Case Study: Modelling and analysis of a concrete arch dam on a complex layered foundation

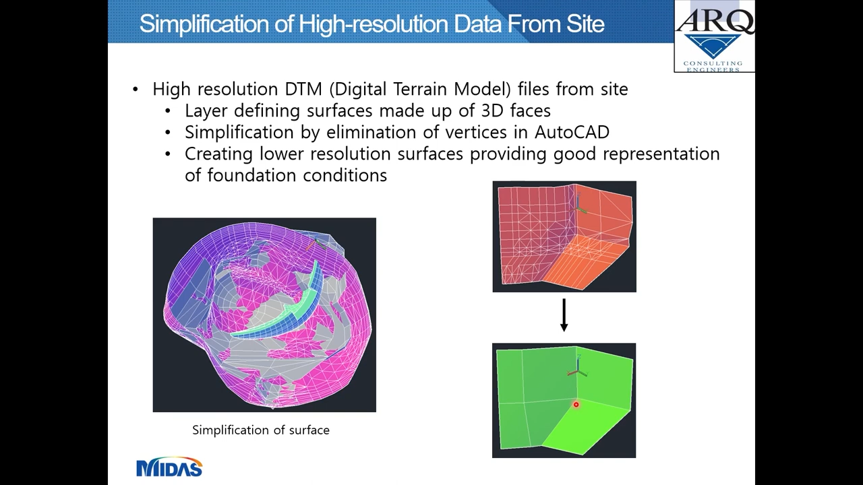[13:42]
of simplification of the surfaces a red surface in the top image showing a vertical surface made up of numerous 3D faces and vertices simplified into the green surface at the bottom showing good representation of the geometrical configuration but a large reduction in data size another two examples of simplification of DTM surfaces in both images the left and the right the gray surface
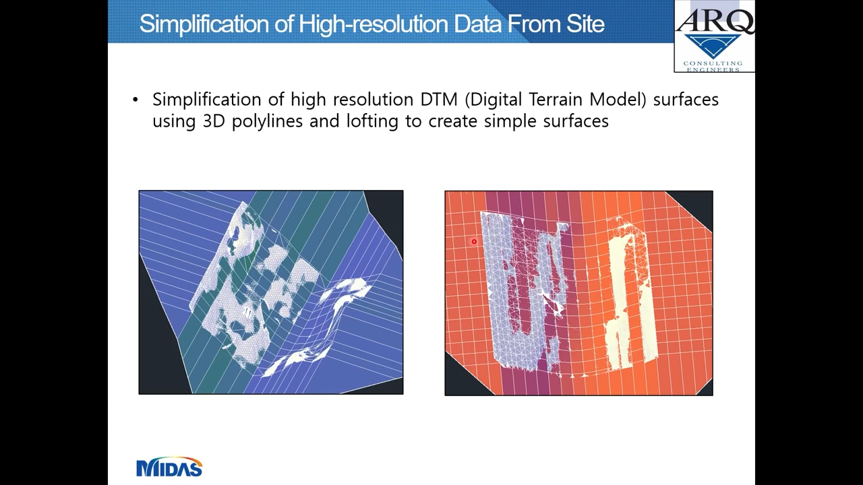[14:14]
made up of high resolution 3D faces um were simplified into the blue and red surfaces by AOQ in AutoCAD